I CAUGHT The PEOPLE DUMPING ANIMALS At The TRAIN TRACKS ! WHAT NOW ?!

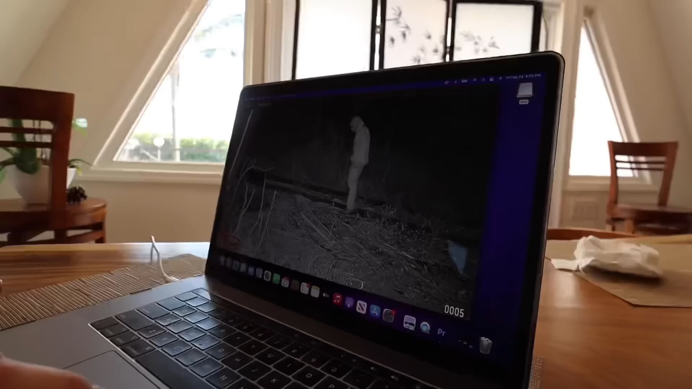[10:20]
we got someone on it guys we've got someone at the train tracks at night on february 13th at 12 48 a.m so we've got that okay so
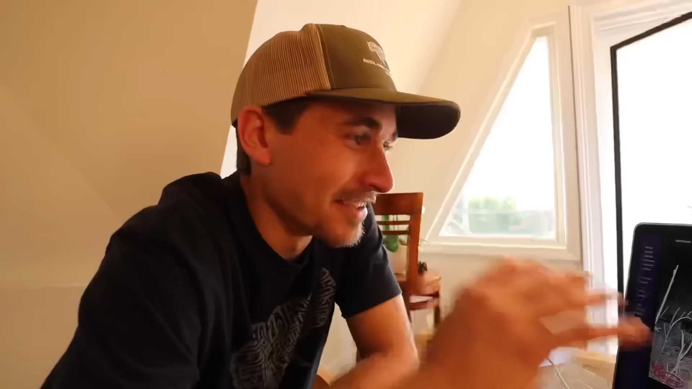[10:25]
right here i'm kind of shaking a little bit because i wasn't sure if we were actually going to get someone on camera but right here we got a random guy
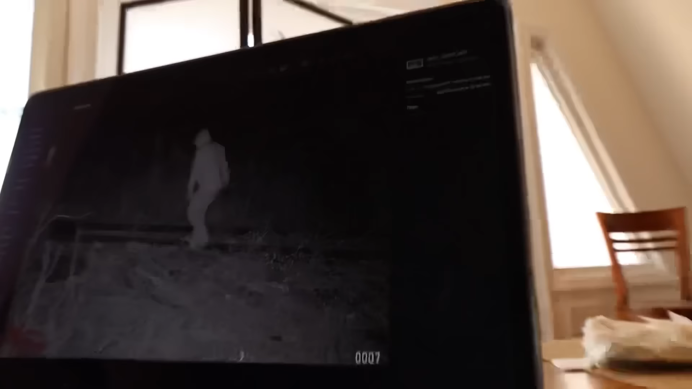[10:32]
in a hoodie and he's there at the train tracks in it now what we want to see is we want to kind of zoom in to see what's in his hand because he looks like
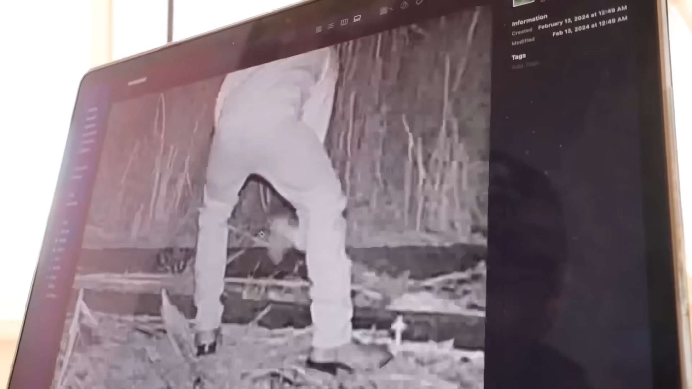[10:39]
he's reaching down here at the train tracks for something we got right there oh he's got something in his hand right there okay this guy's got it in his hand right here look at this so whatever he has it looks like looks like well